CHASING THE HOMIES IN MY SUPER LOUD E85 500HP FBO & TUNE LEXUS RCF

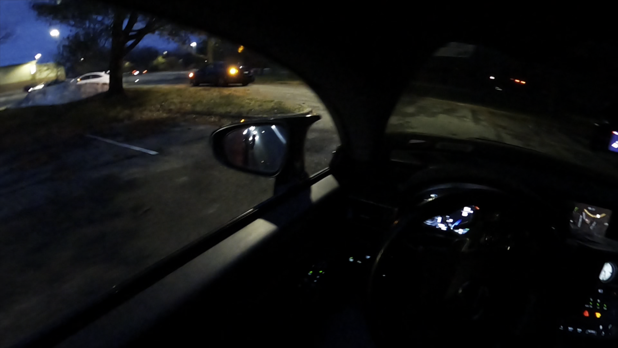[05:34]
Damn, these boys are fucking loud. Can't even see shit. It's some badass potholes here. All right, y'all,
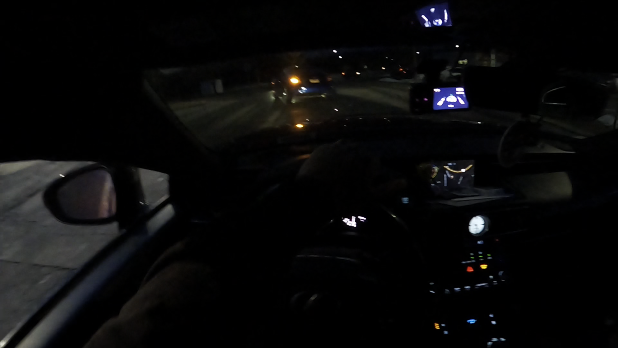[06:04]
so what's going on next is I'm gonna just follow the boys on to the highway. But first we gotta hit the gas station because, you know, we can't drive cars without gas. Yeah, guys, we're just getting gas.